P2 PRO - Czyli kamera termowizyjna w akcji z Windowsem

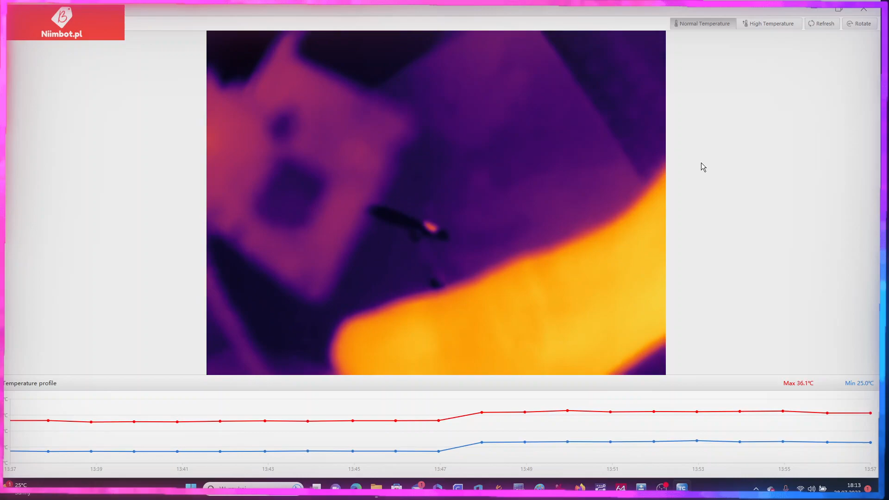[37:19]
On screen: max 36.1°C
Zobaczcie, jaki ten obraz jest rozmazany. W ogóle, kurde, nie ma ostrości.
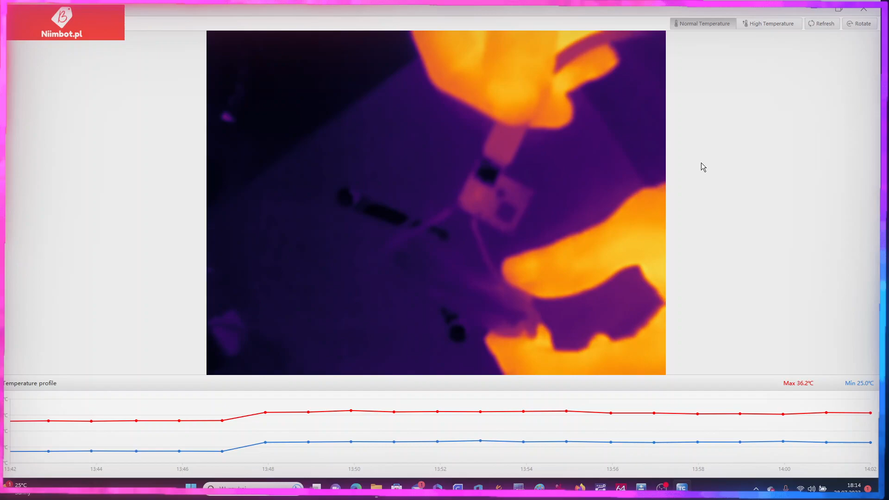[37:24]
On screen: max 36.2°C, min 25.0°C
To już jest 15 cm przynajmniej.
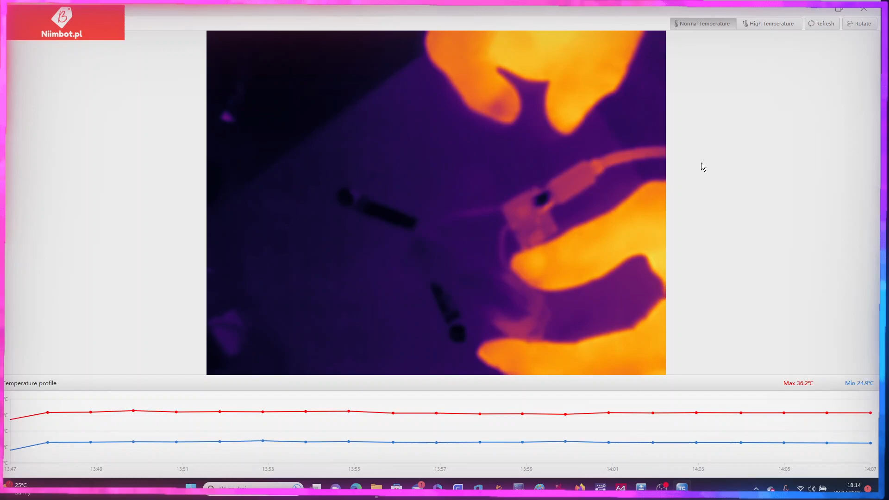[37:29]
On screen: max 36.2°C, min 24.9°C
Założę teraz tego makrolensa. Niech on się tam przyczepi.
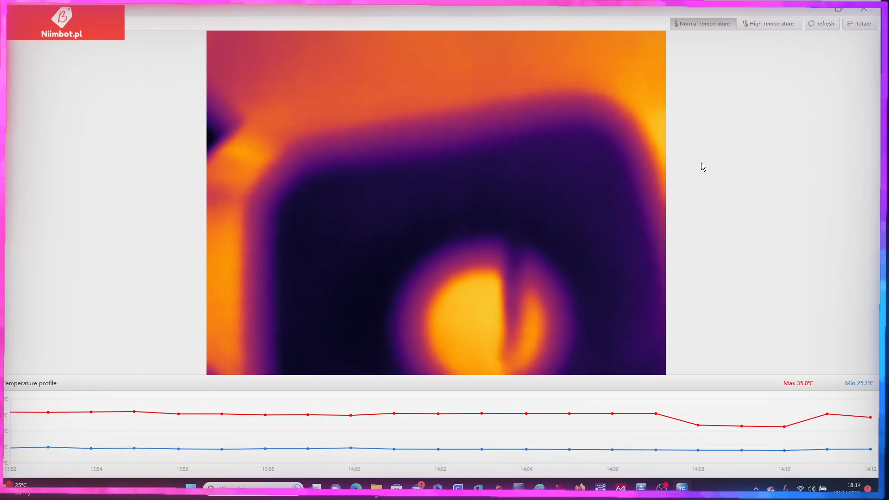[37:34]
On screen: max 35.0°C, min 25.1°C
Makrolens założony. I teraz popatrzcie. Będę zbliżał tą płytkę do kamerki, tylko niech tu mi ten.
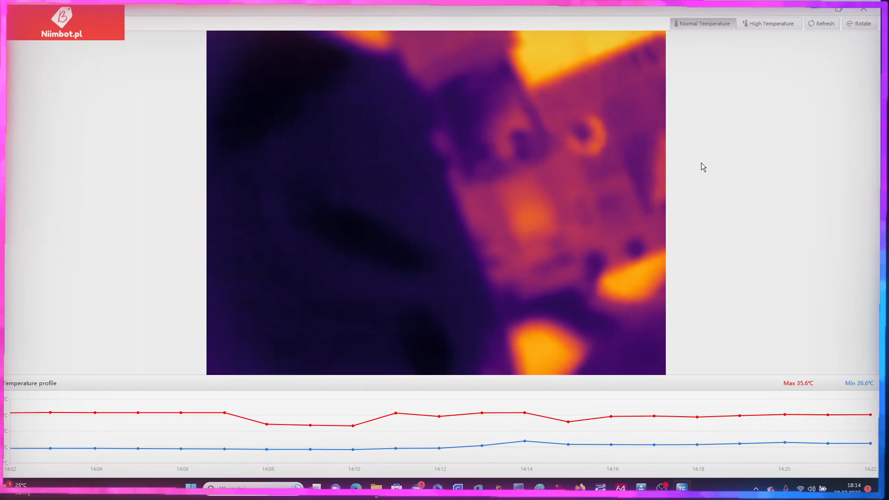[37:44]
On screen: max 35.6°C
O. Dopiero z makro. Jakoś coś tam widać. To jest najlepsza ostrość, jaką się udaje uzyskać na tej makrolens. Nie wiem, czy Chińczyki sprzedali jakąś partię, taką, która po prostu ma źle ustawioną optykę.
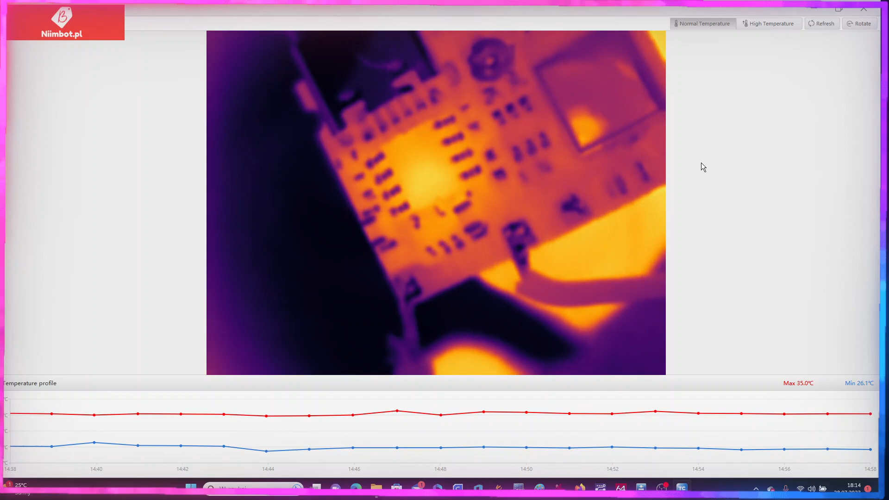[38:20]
On screen: max 35.0°C, min 26.1°C
Widziałem filmiki, na których o wiele lepiej to wyglądało z tą kamerką. No i teraz jest takie pytanie, czy po prostu zrobić zwrot? Napisać, że no jakoś z tej kamerki mnie nie satysfakcjonuje. No w tym lensie od biedy można patrzeć, tak?
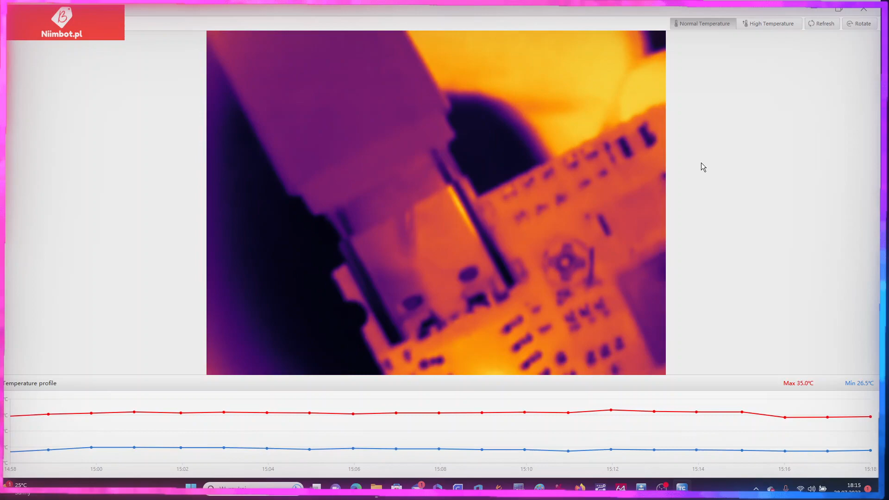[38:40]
On screen: max 35.0°C, min 26.5°C
Ale nie jest to coś takiego, co nas by naprawdę cieszyło.
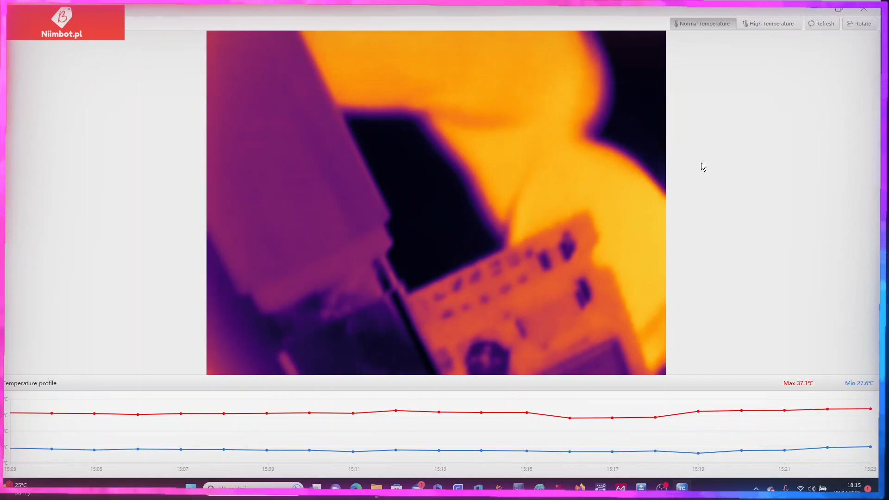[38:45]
On screen: max 37.1°C
No nie da się ustawić tak, żeby było tak pięknie widać ostro te elementy. Tu jest nawet
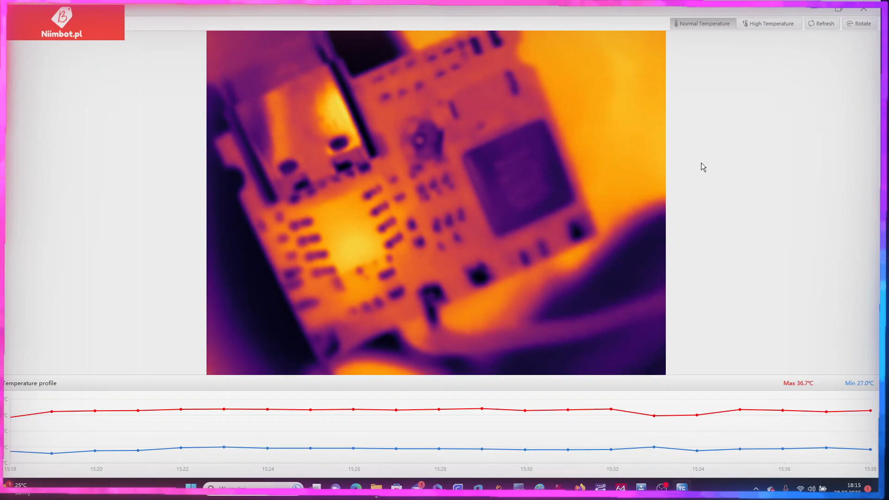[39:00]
On screen: max 36.7°C, min 27.0°C
widać, tam pisze 100, ta cewka. Widać potencjometr, ale jeżeli chodzi o
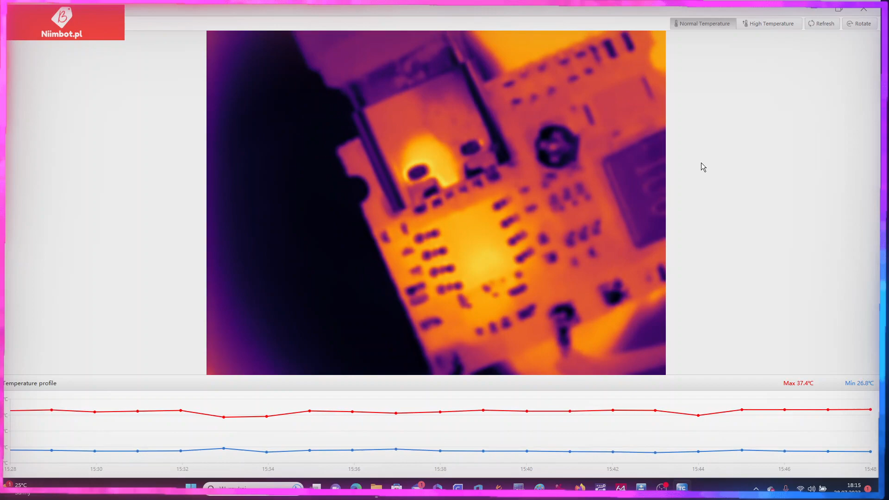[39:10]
On screen: max 37.4°C
regulację ostrości, no to nie ma, to nie będzie lepiej po zdjęciu lensa.
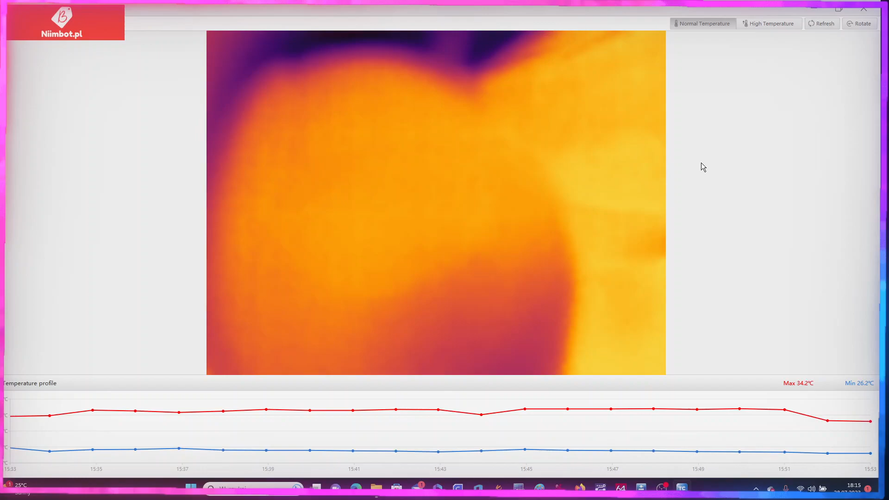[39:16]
On screen: max 34.2°C, min 26.2°C
Mamy coś takiego, taki obraz.
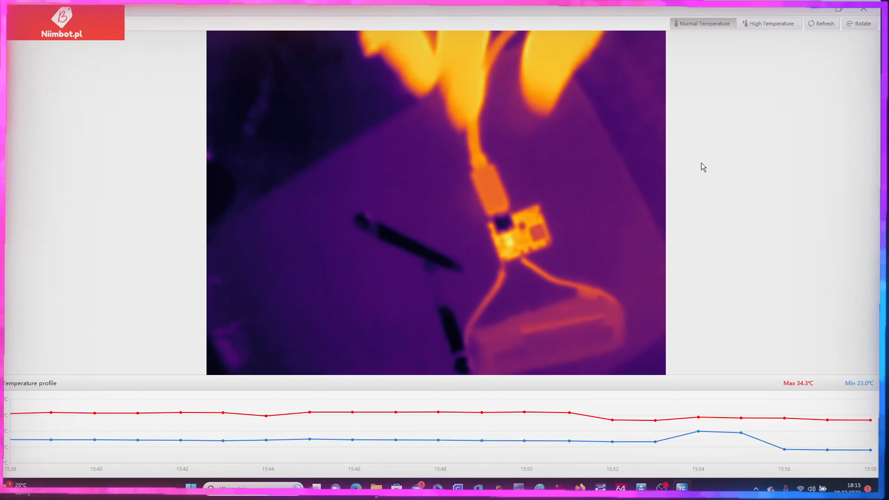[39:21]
On screen: max 34.3°C, min 23.0°C
No i tu powinna być ostrość jeszcze, tak?
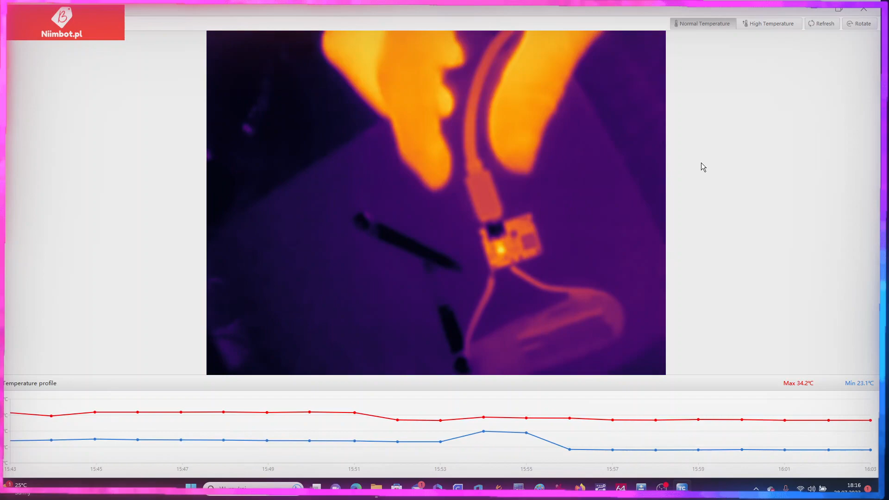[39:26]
On screen: max 34.2°C, min 23.1°C
To jest, no mówię, to już jest z 15 cm przynajmniej od płytki. Robię w górę.
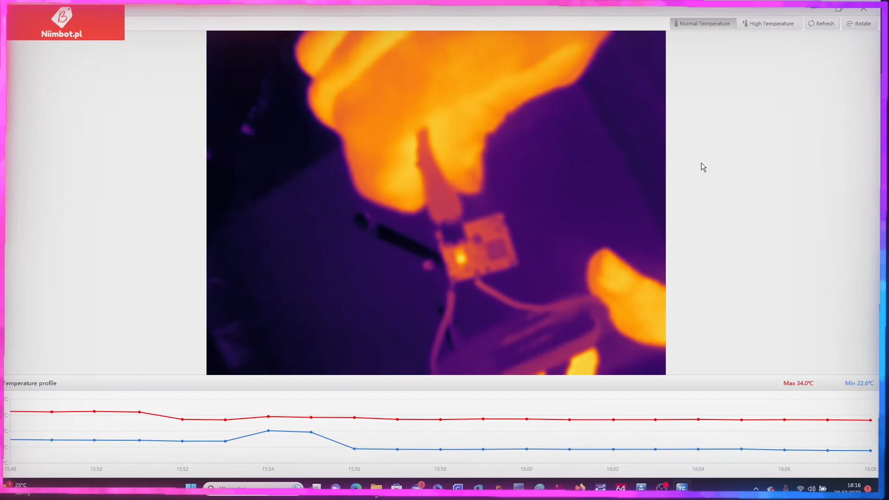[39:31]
On screen: max 34.0°C, min 22.6°C
Nie polepsza to w żadnym stopniu ostrości.
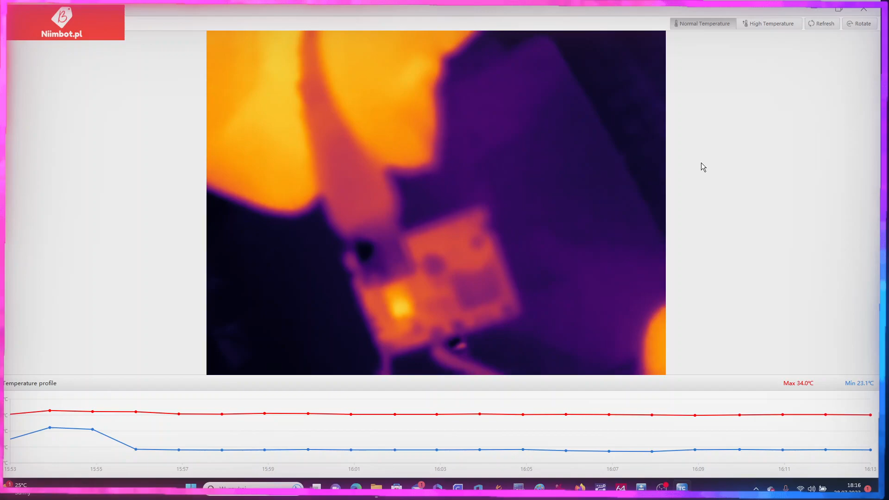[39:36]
On screen: max 34.0°C, min 23.1°C
Mówię, tak jakby była gdzieś skopana tutaj ta optyka
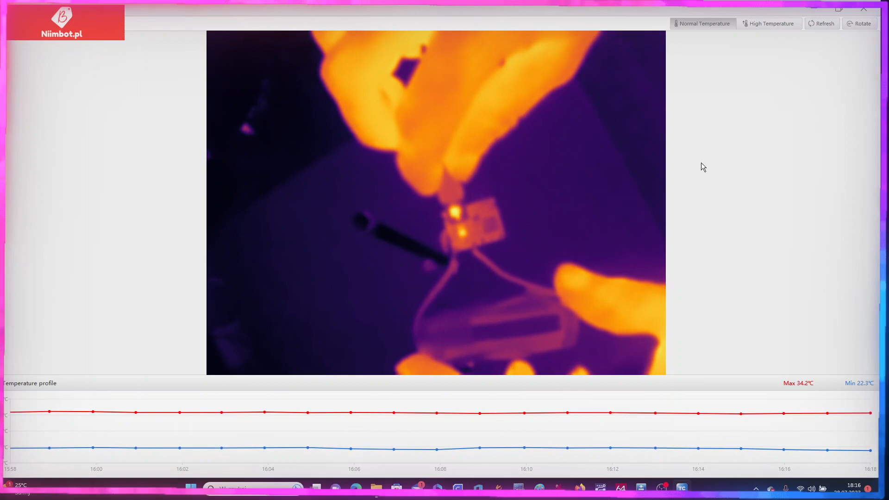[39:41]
On screen: max 34.2°C
od tej głównej jakby konstrukcji bez soczewki makro. I to od niej chyba bardzo dużo zależy. Bo wtedy przykładając tą makro soczewkę, jeszcze powinniśmy mieć lepszą żyletę. A żeby wam coś pokazać, włączę na sam koniec filmik z YouTube'a,
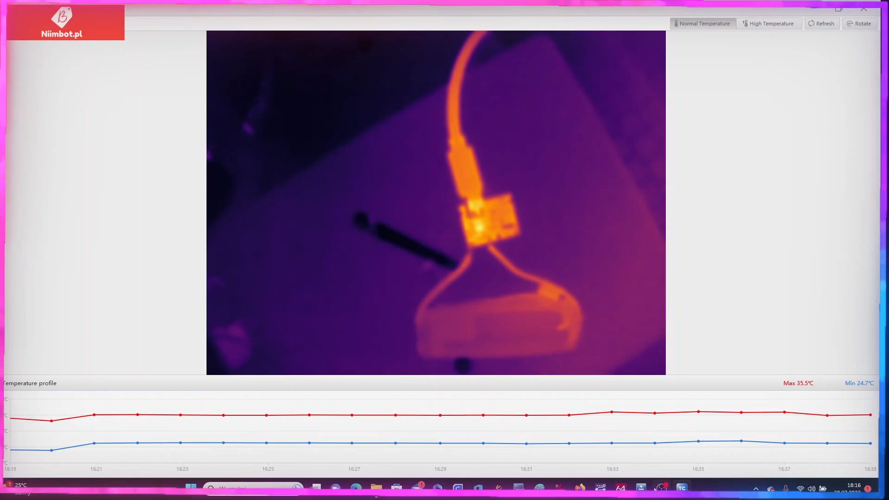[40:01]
On screen: max 35.5°C, min 24.7°C
gdzie gościu ma tą samą kamerę i pokazuje, jak ona działa. Także na koniec jeszcze tylko filmik i kończę. I to będzie na tyle.